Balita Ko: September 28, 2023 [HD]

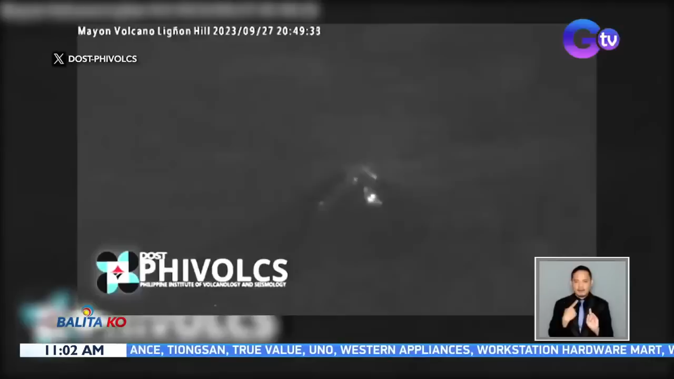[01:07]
Bandang 8.49 kagabi, nakuhanan sa IP camera ng PHIVOX sa Mayon Volcano Observatory ang slow effusion o mabagal na pagdaloy ng lava mula sa crater ng bulkan.